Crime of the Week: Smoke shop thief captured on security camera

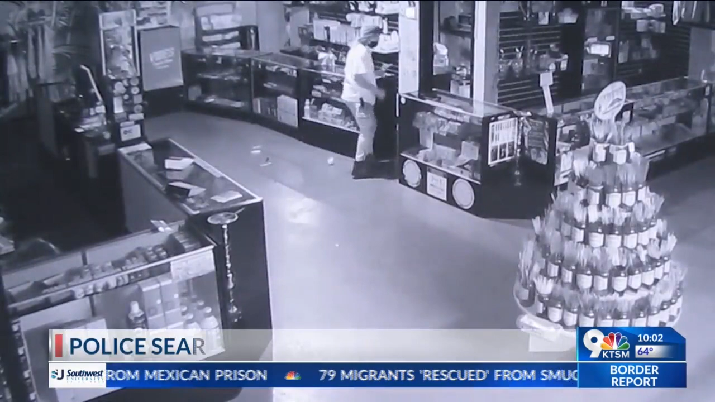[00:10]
This happened on February 11th around 2 a.m. He is seen breaking the glass door to the shop and police say the man stole multiple items from display cases including a disposable vape.